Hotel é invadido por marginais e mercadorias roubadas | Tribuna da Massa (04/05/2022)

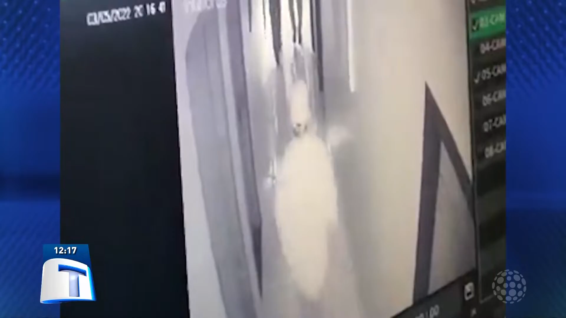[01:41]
Atenção população da fronteira, meio-dia 17, agora nós precisamos de vocês.